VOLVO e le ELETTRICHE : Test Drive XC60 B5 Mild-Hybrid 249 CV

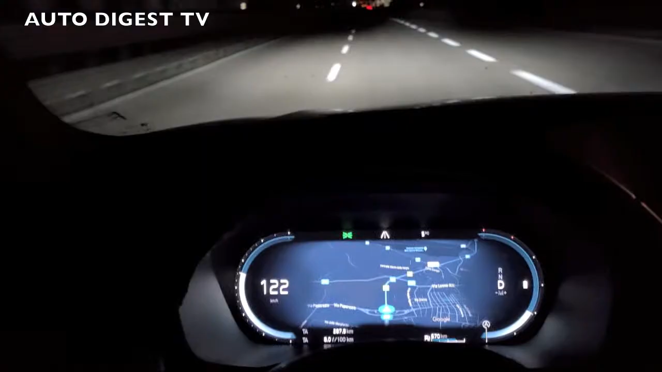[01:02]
E poi anche di notte troviamo molto suggestiva la visualizzazione in colori soft. Ma ascoltate un po'.